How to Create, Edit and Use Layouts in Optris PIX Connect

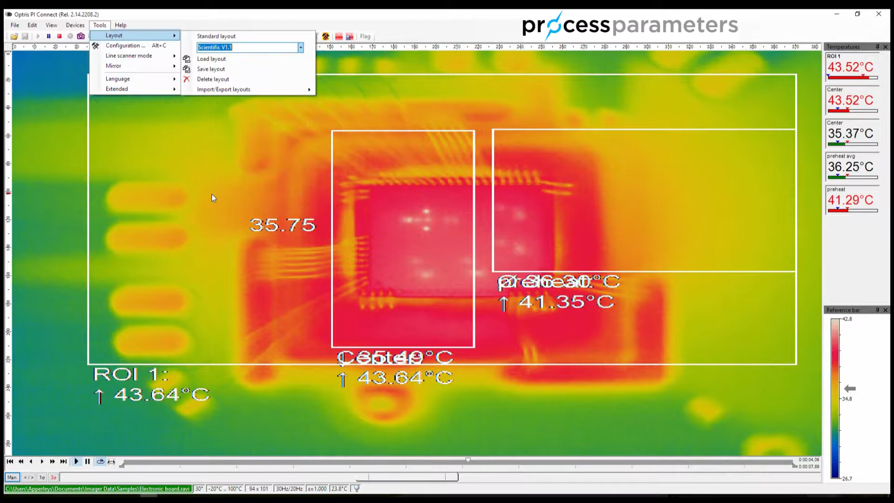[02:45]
your mouse. You will notice that in each case the video being played has not changed, purely the way the data is presented on the screen. Now if we want to return to where we started, we simply choose Standard Layout from the Layouts pop up.
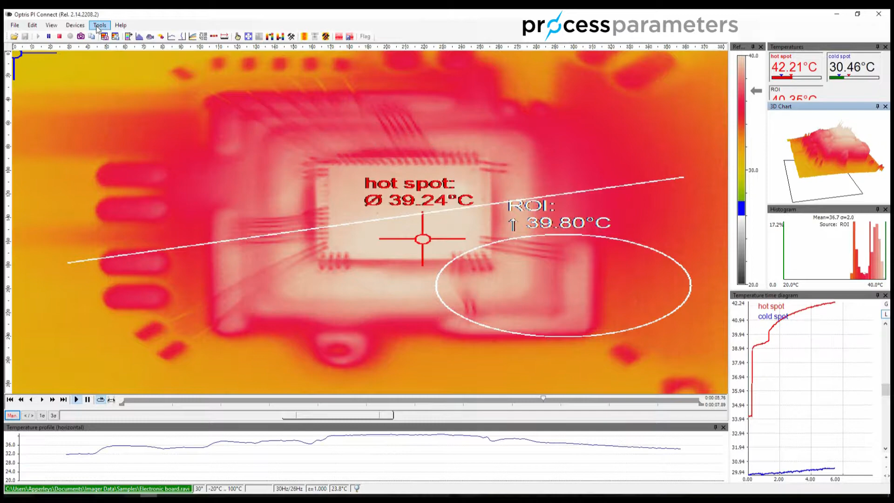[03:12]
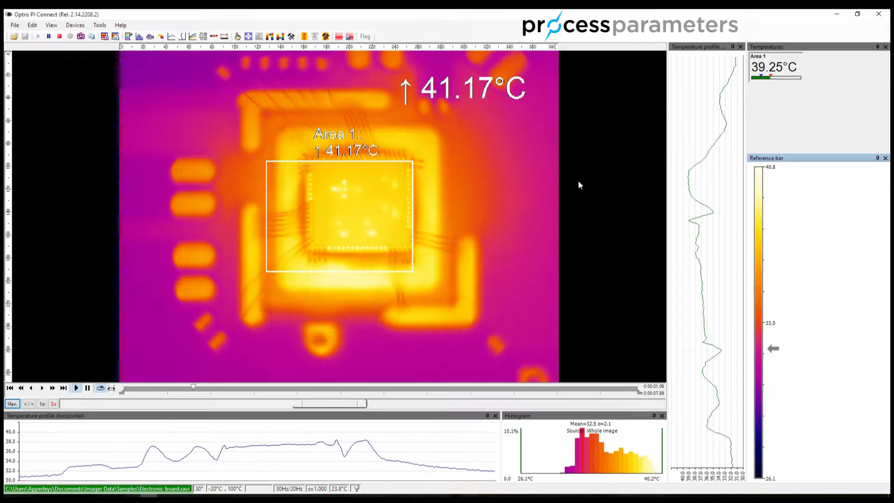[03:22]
On screen: max 41.17°C
So how do you create your own layout? You will have seen in other videos how to create measuring areas, configure alarm settings and so on. I will not repeat that here, so I will now customise my layout and will come back very shortly to explain the next steps. Now I have reconfigured the software to present the data that I need in this particular case.
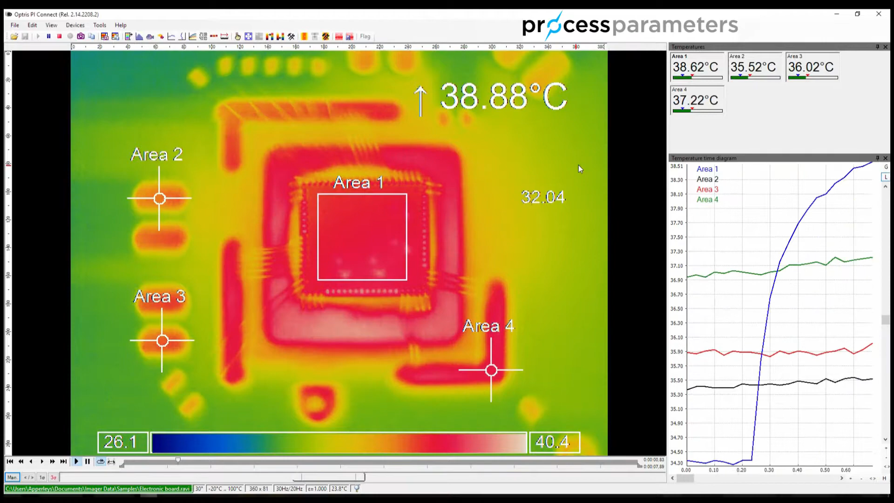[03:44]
On screen: max 38.88°C
I have added measuring areas, added the temperature time diagram, removed the temperature profiles and histogram windows, changed the colour palette and added a reference bar on the image itself. I now want to store this layout for future use. Quite simply, again select the Tools menu and the layout pop up, but this time in the drop-down I need to overtype a new name for my layout.
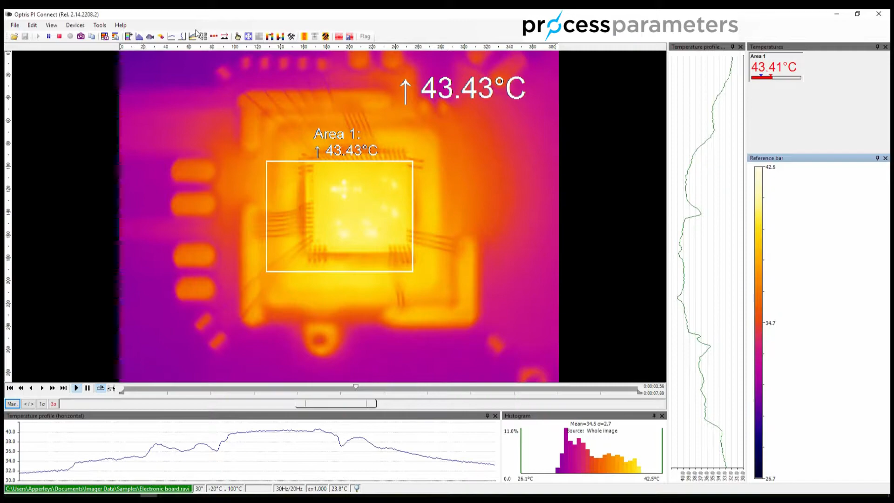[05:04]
I can then select our new layout from the drop-down and load it and all the settings are as I configured a moment ago.
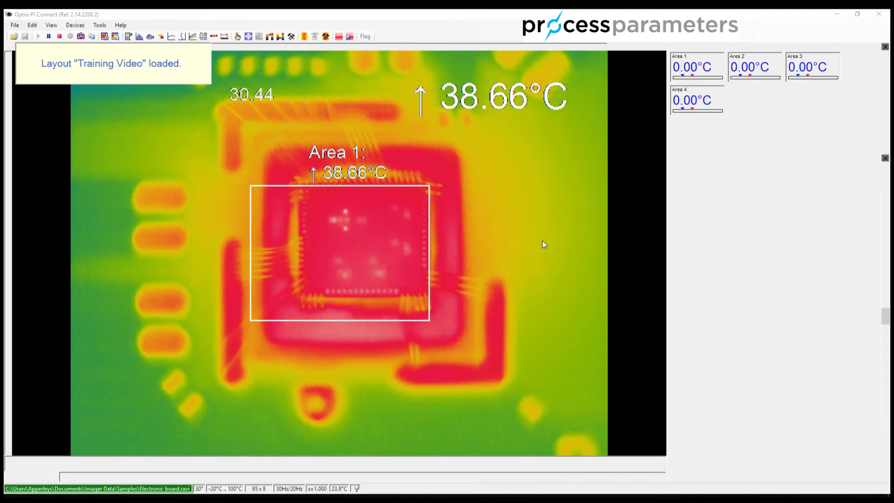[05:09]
On screen: max 38.66°C
The layout that we use, whether saved or not, is also stored as part of a video recording or a snapshot file. So if we were to start a new recording with our layout, this would form part of the video file and would always be recorded in future. It is of course possible to temporarily adjust the layout if you wish when viewing a video.
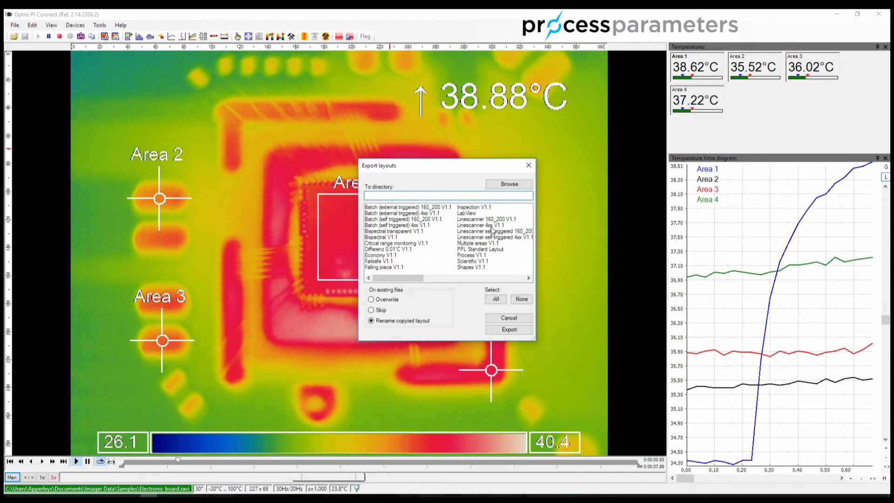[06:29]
The layout is stored to a USB stick or similar and then imported on the other machine through PI Connect, making it available for use there as well.